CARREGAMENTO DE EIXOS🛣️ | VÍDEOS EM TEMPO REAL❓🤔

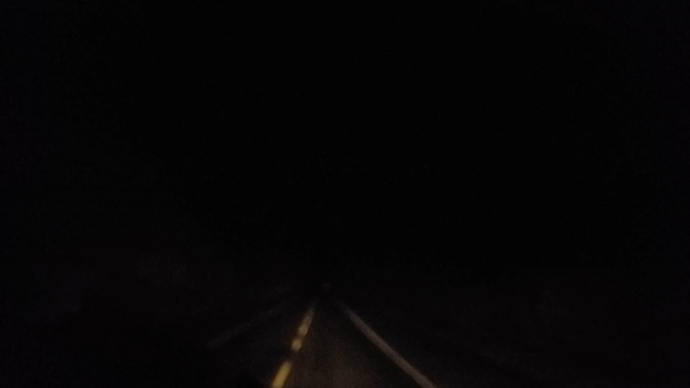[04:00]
Farol alto para iluminar a pista. E arrochando, 14 toneladas aí no carro.